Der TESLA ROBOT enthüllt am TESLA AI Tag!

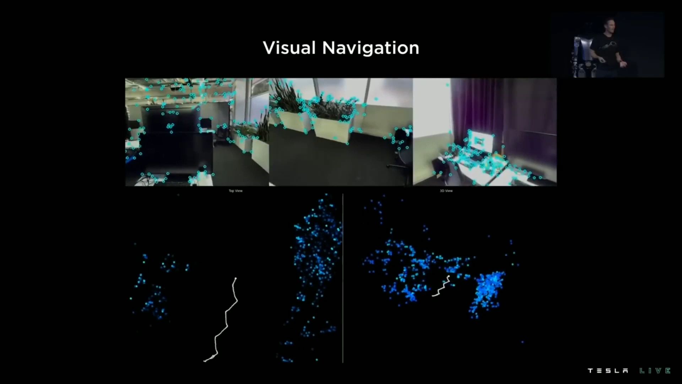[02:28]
Er hatte jedoch auch drei Kameras, die es ihm ermöglichten, seine Umgebung vollständig zu überblicken.
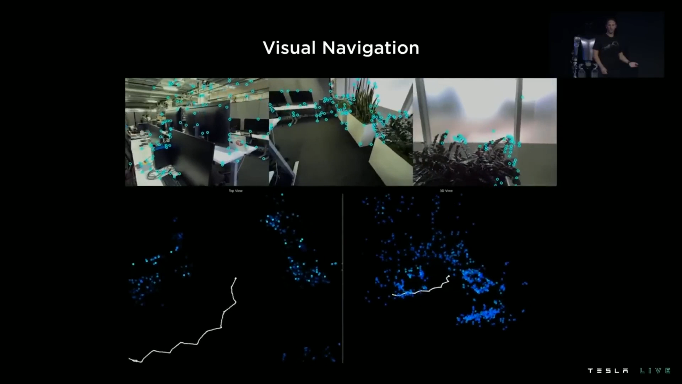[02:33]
Zwei Seiten Kameras und ein zentrales Fischaugenobjektiv lieferten ein Sichtfeld, das 180 Grad zu überschreiten schien.